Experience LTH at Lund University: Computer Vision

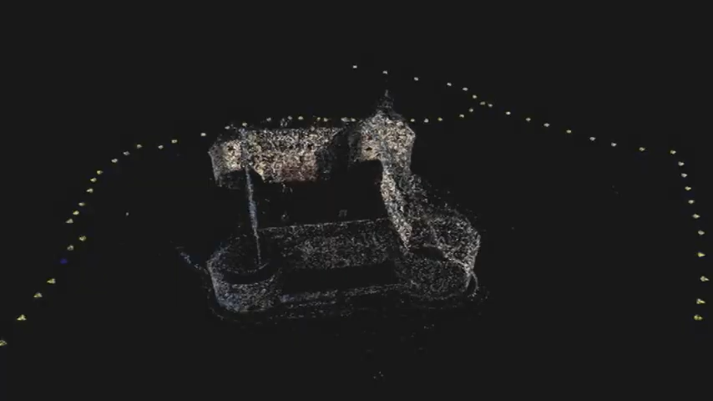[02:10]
This is what the result looks like for a couple of hundred images of Örebro Castle.
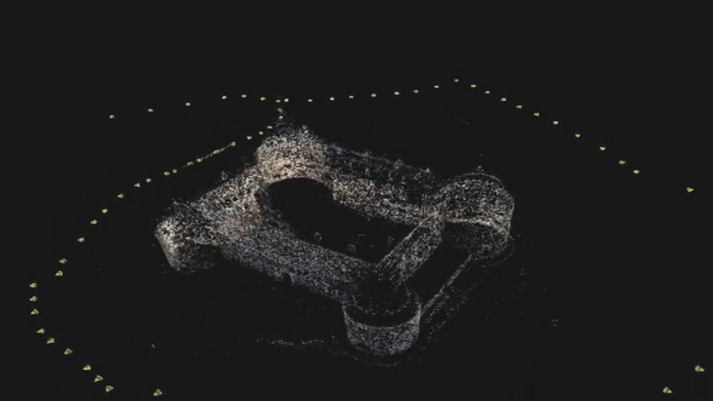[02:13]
You can see the 3D structure of the scene,
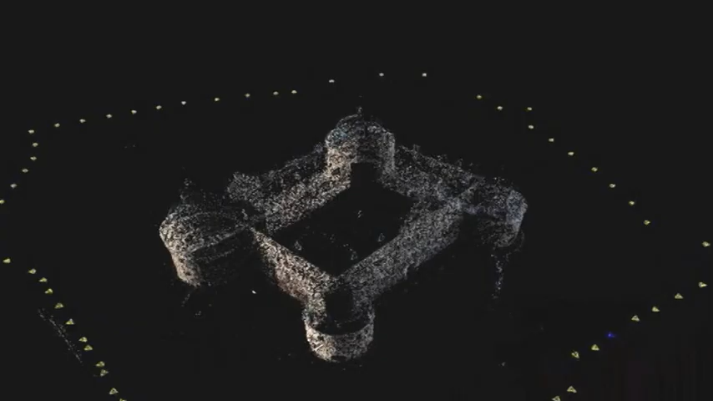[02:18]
and you can see the position of the camera for the individual images.